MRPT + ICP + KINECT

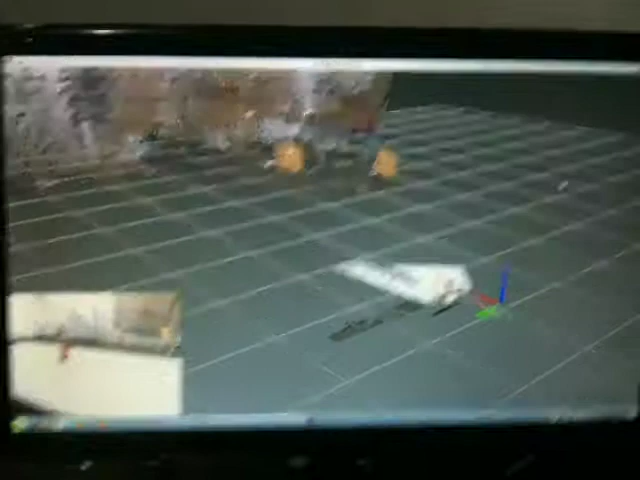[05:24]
Pode ver que a latinha também
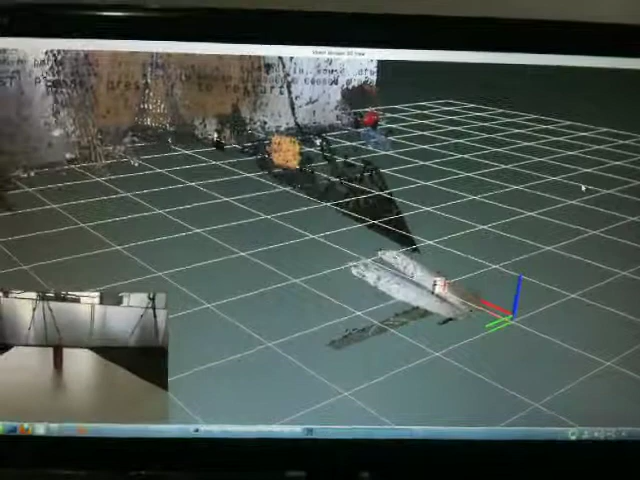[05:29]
fica percorrendo de acordo com a imagem.
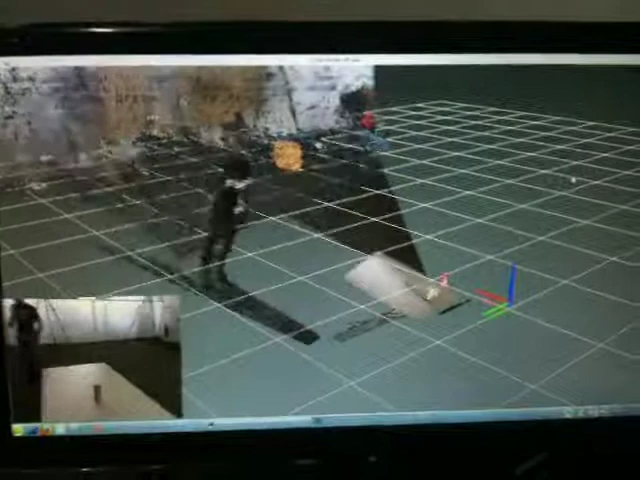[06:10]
é observar a latinha como modelo a ser reconstruída.
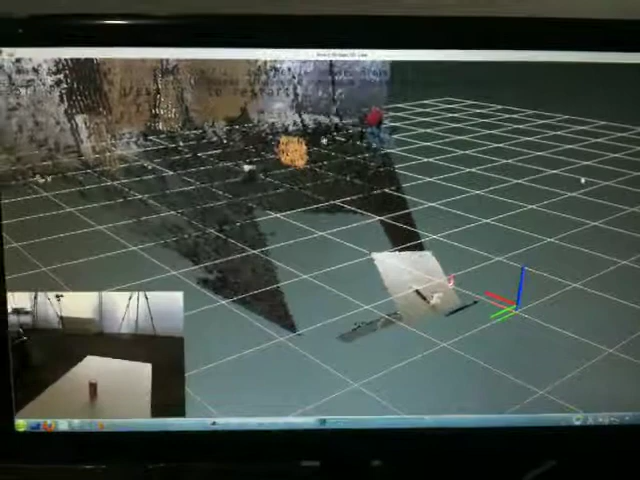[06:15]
os demais pontos que estão sendo sobrepostos.